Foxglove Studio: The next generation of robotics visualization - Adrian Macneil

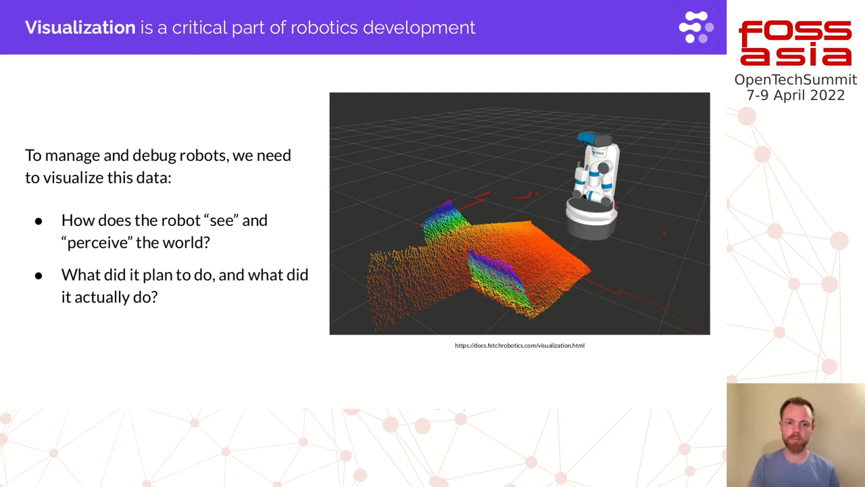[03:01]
need to be able to understand how our robot sees and perceives the world what are my senses seeing how did the robot build a model of the world what did the robot plan to do and what did it actually do robots generate a lot of data far more than traditional software we have